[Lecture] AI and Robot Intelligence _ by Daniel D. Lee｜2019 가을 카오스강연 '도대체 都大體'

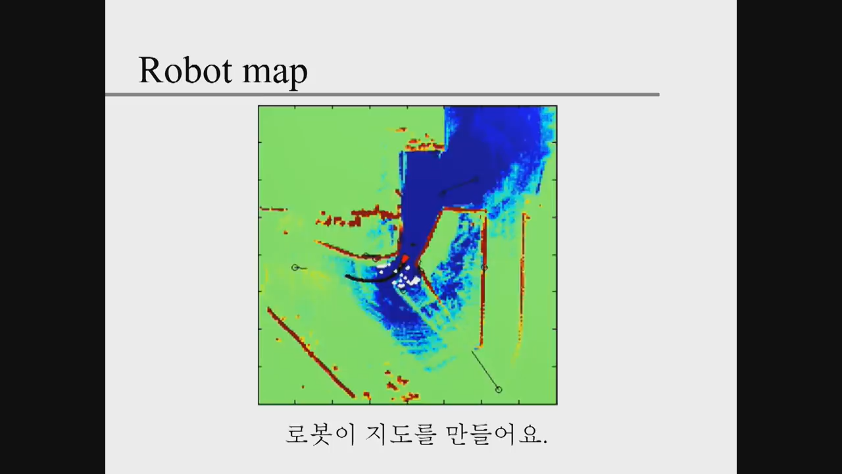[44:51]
So in this case, robot이 지도를 만들어요, right? It's making a map using all these features. Okay?